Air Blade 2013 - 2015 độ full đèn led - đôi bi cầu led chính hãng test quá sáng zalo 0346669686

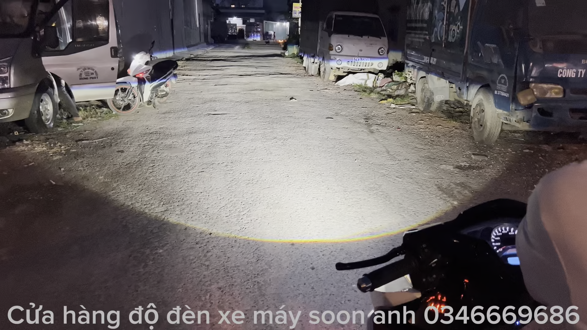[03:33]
lẫn pha đều cho ra hết công suất nên các bạn sẽ thấy không có điểm mù thứ nhất là ánh sáng phía trên và phía dưới là thoát ra cực kỳ đẹp bi cầu nó như thế nào thì ra ánh sáng đẹp như vậy các bạn nha đó rất là ngon luôn các bạn tắt đèn bắt xe ban ngày thôi từ từ từ tại xe đang đi ngược lại nên mình không bắt xe ban ngày được chối người ta nha nói chiếc xe máy phổ thông đang chạy ra các bạn rồi rồi Ok cho xe hơi vô cái